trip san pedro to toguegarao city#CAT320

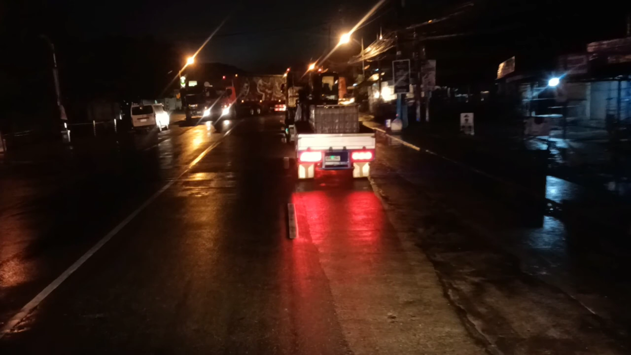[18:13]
Ayan, mga bari, mga bari. Morning na. So, dito po kami ngayon sa ano, Hilagan City, Sabila. So, alas 5 na ng umaga.
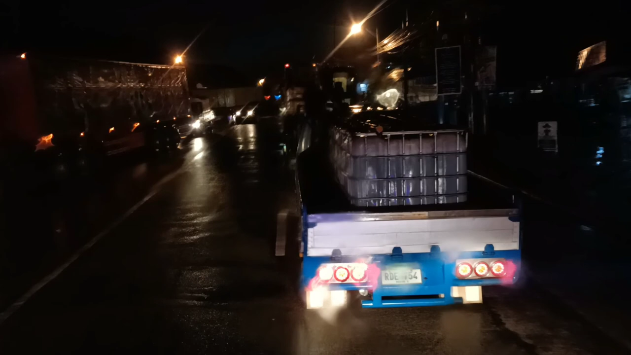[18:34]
Alas 5 na. So, ano nangyari dito? Parang may disgrasya dito ah. Sumit yata itong truck ay umutso.
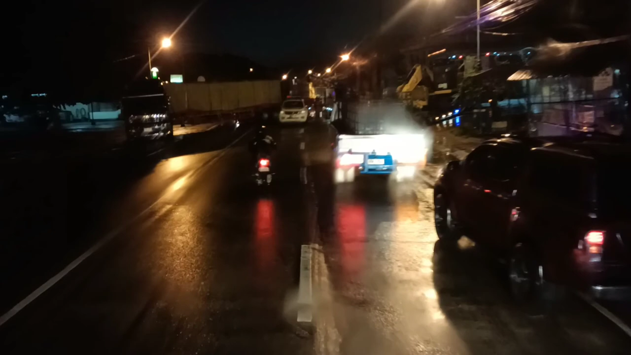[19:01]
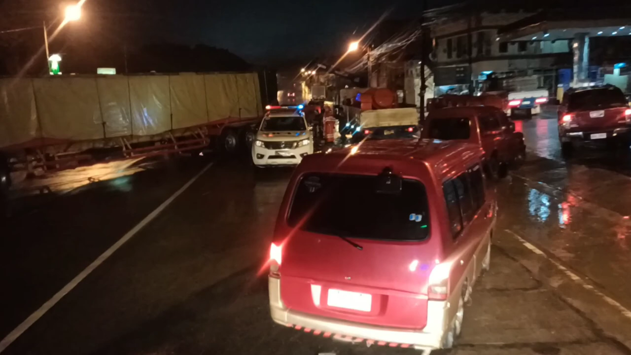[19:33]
Pumasok sa ilalim. May sikil? Galing. May sikil?